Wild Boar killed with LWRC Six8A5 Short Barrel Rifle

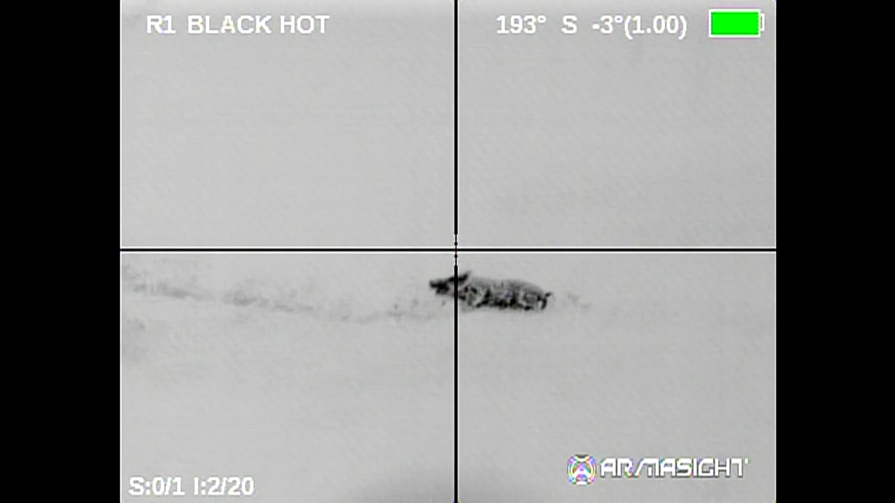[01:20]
That's a big son of me. Hey guys, I want to explain what happened here. This guy was up wind of me, so the wind is blowing directly at him, pretty strongly also, but because of the rain coming down, I guess he just couldn't smell me until he got pretty close. Now you'll see his head goes up when he knows I'm there, and he turns.
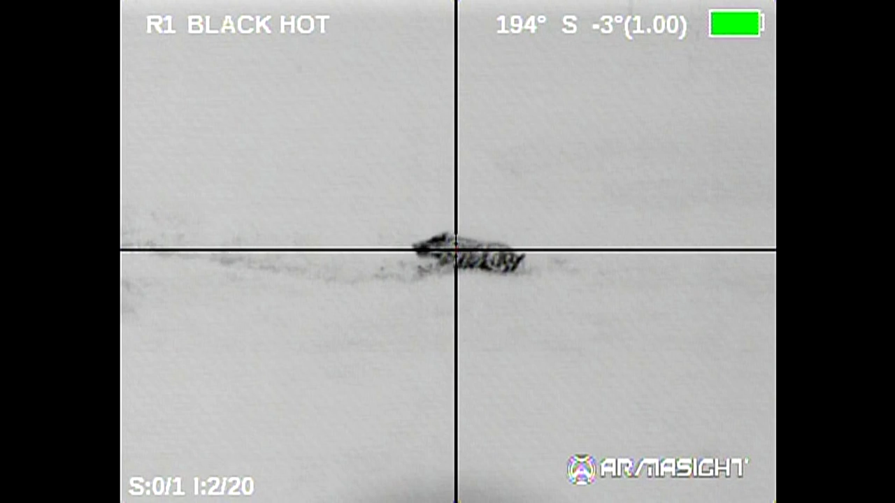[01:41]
Now I think he's going to go back broadside, so I'm going to take a head shot.
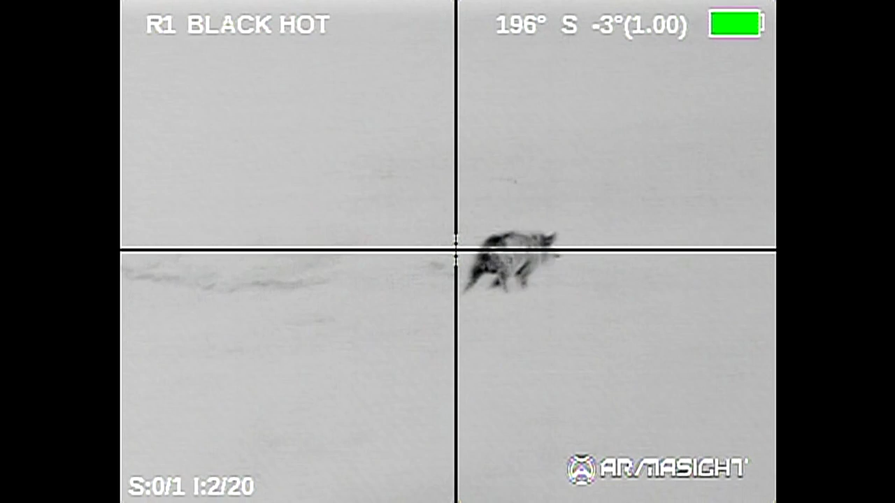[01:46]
And of course this is slow motion, but at that last second he turned a little bit more, and I hit him in the side of the head and it exited out his snout.
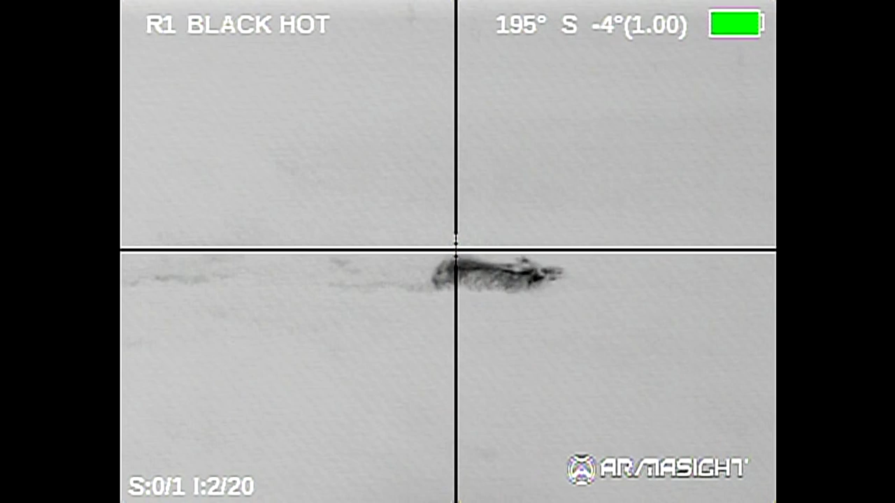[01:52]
Of course he's stunned, and he's spinning around here.
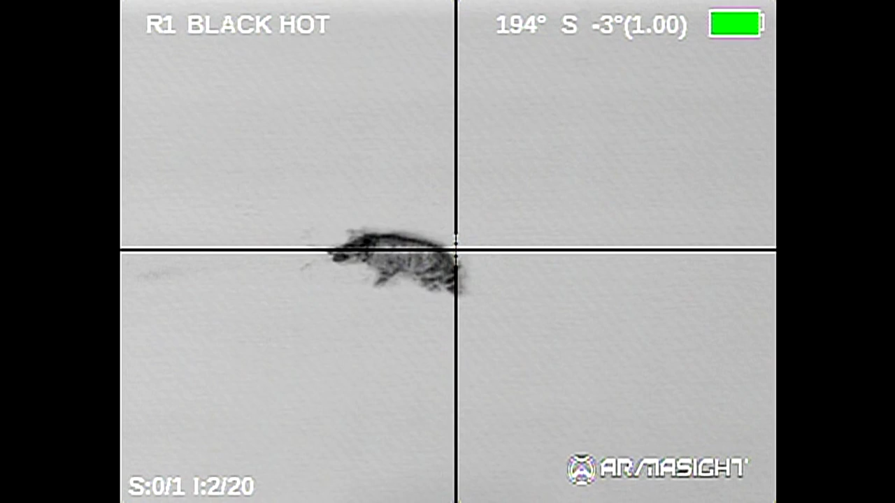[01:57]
Now what I'm trying to do, again this is slow motion, so it happened a lot quicker, but I'm trying to pick out a good kill shot here.
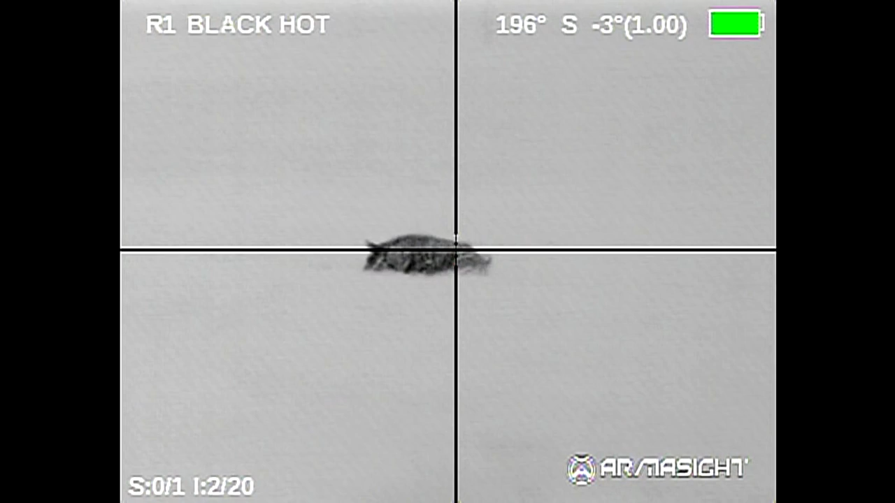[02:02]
He kind of recovers here, and he's going to make a break for it,
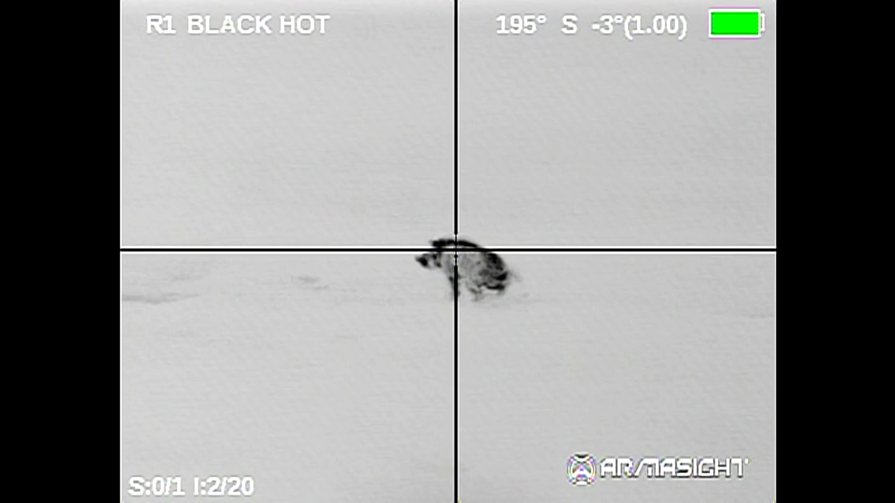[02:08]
and I pick him back up, and as he's running away, that goes up through his heart, his lungs,
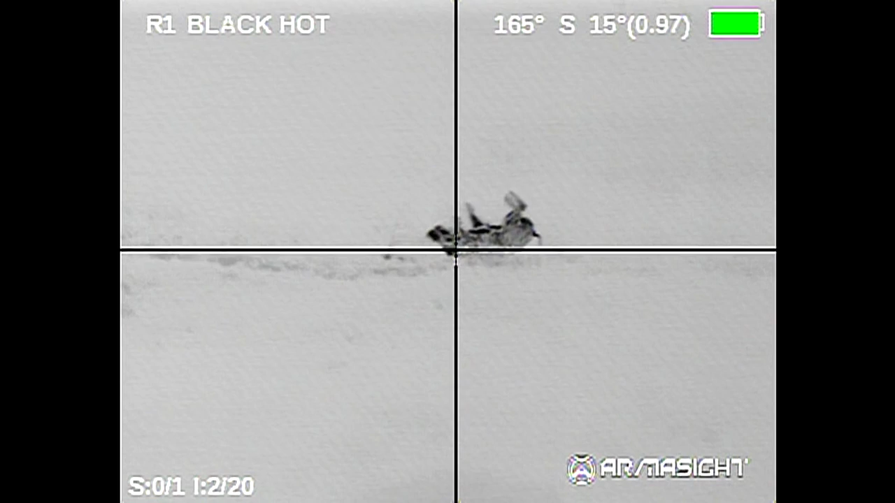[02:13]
and up into the base of his skull, and I think takes out his spine there, so he's done.
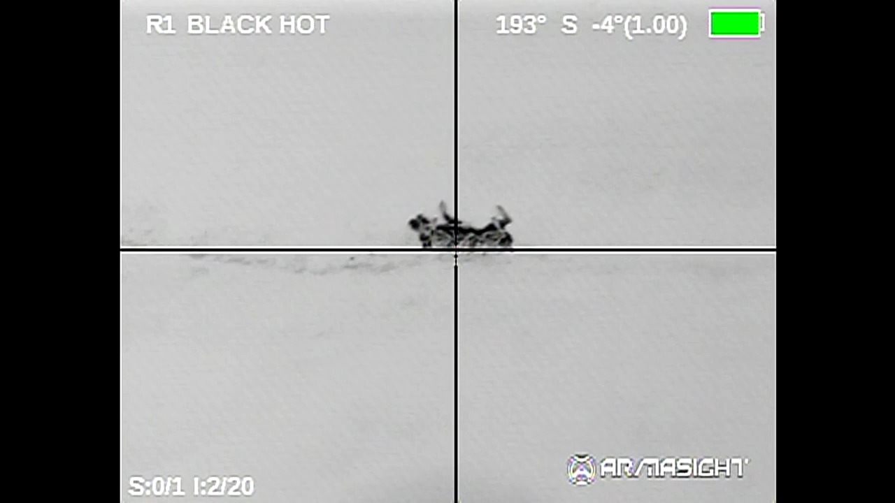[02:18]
Now as nasty and as much damage as these animals do, I still don't want them to suffer.
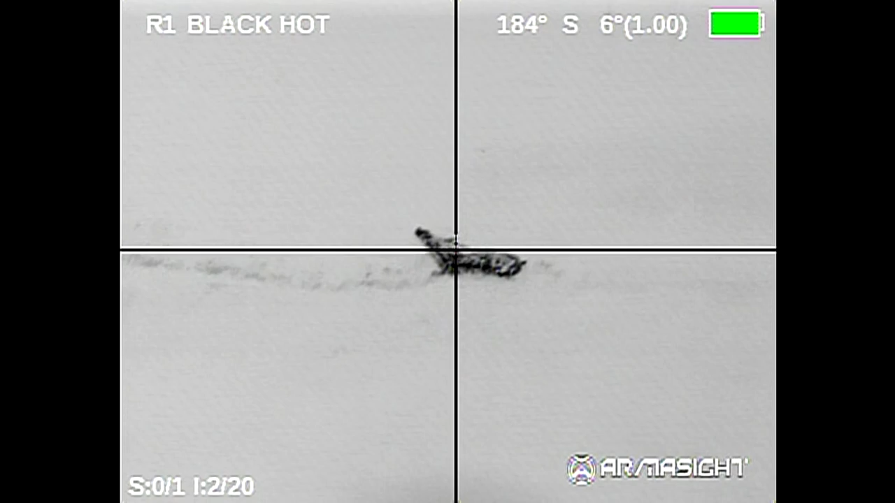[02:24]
So I go ahead and put a couple extra shots in here just to make sure that, you know, he's not there suffering, and also we don't want them to get up again.
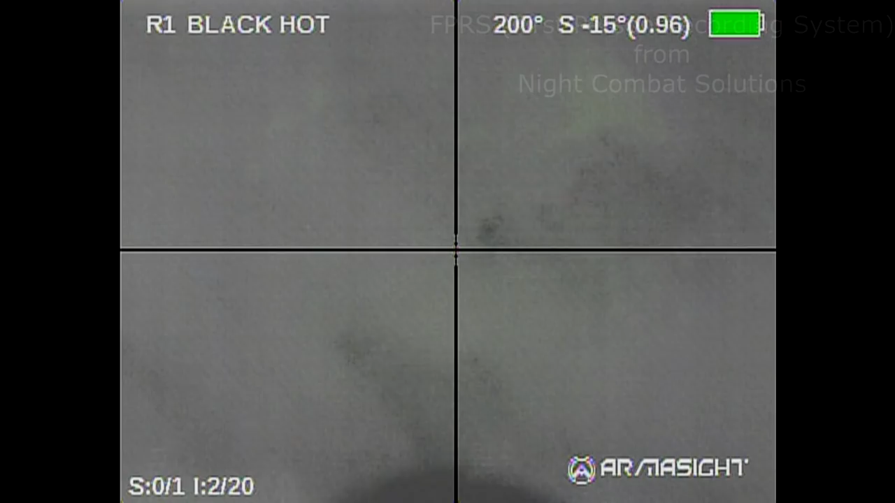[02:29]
Now what you're looking at here is me walking up on them.
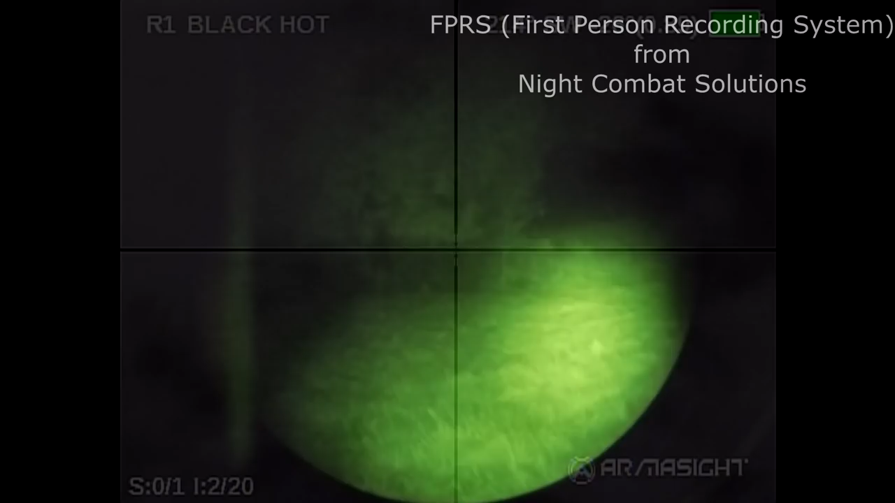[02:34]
I have an IR illuminator and an IR light, or laser, on my rifle.
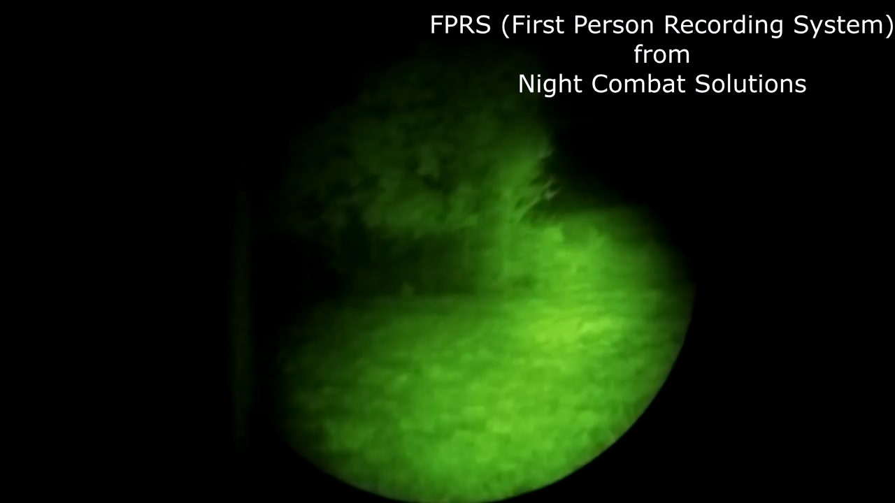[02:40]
This is the first person recording system that lets you record straight through your PVS-14 as it's mounted to your helmet, hands free. So that's what you're seeing right here. Of course, it's dark and it's rainy.
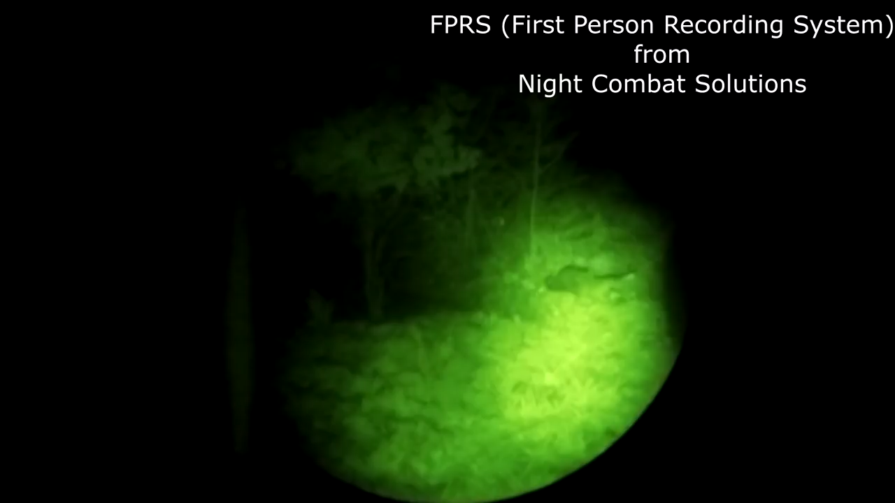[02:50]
You can hear the rain hitting on the helmet.